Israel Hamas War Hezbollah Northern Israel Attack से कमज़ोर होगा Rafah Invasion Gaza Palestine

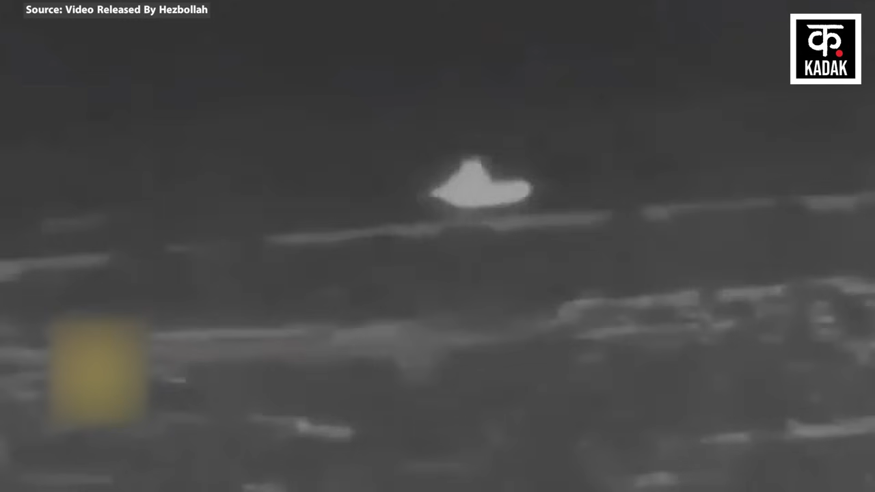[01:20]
अल रहब मिलिटरी साइट में बंकर में
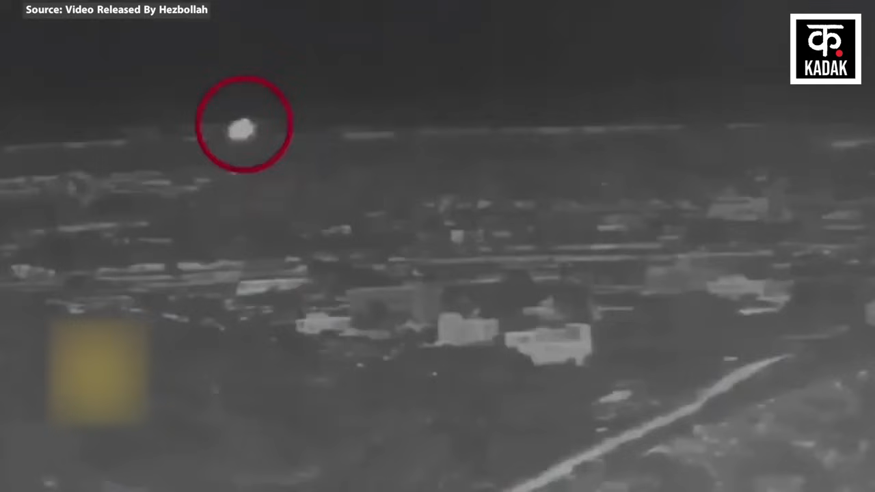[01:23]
जाने लगा वैसे ही हिजबुला ने उनके उपर एंटी गाइड़ेड मिसाइल से हमला कर दिया हिजबुला का कहना है कि उसका हमला टार्गेट पर एक दम सटीक लगा है